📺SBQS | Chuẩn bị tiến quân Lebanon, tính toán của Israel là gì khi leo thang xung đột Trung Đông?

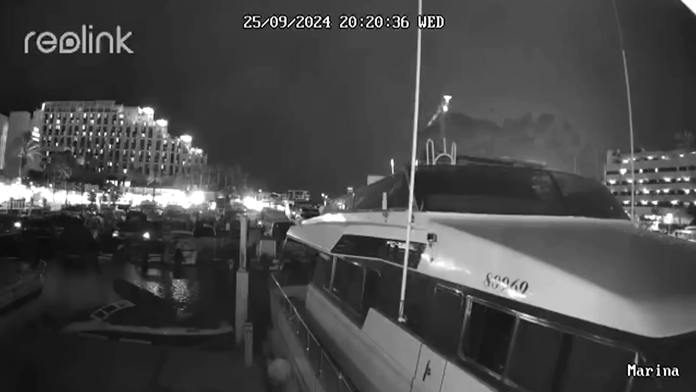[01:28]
Đáp lại lời kêu gọi này, dân quân Iraq chuyển khai drone tấn công cảng Eilat ở miền nam Israel vì thiệt hại hạ tầng và làm hai người bị thương.